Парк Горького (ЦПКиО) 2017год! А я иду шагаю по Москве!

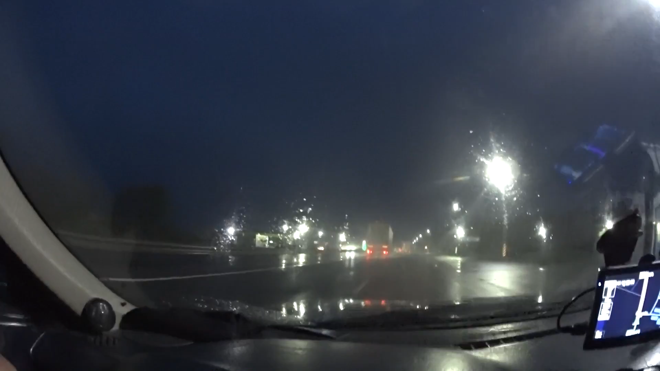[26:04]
И опять дождичь Что ж, ребята, 143 километра не доехали до Домкада По-моему, да?
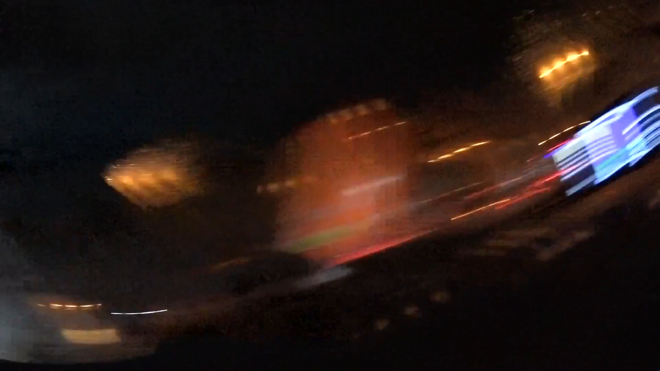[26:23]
Первый километр МКАД И вот такая пробочка Давайте сходим посмотрим,
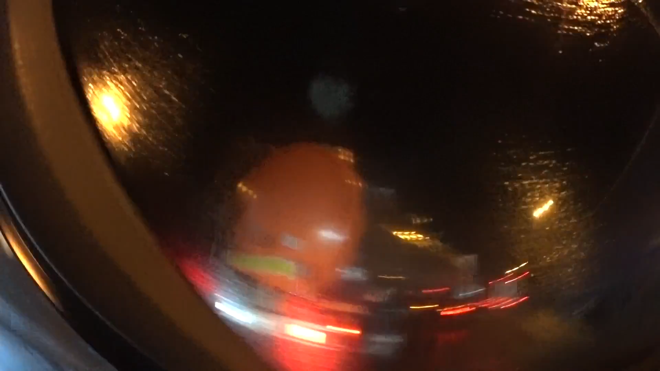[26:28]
что за пробочка И насколько она Дремна сегодня Воля!